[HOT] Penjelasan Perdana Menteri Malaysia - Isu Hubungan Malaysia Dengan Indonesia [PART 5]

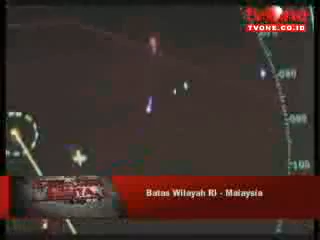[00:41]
Kapal perang Malaysia terlacak radar KRI Untung-Sropati masuk wilayah Indonesia tak jauh dari Menara Suar Indonesia.